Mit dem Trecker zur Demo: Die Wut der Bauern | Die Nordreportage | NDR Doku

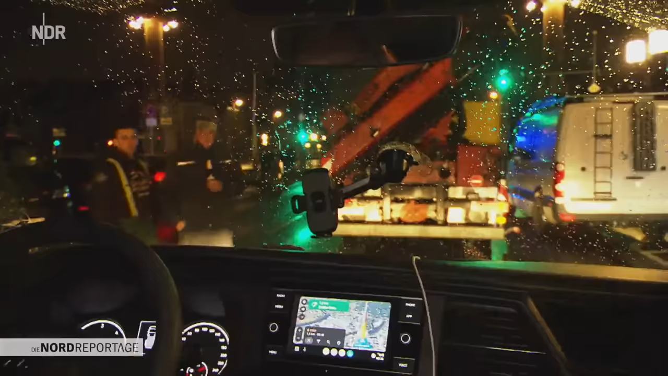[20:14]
Ja, wir stehen jetzt, wir parken jetzt. Ist gut, oder?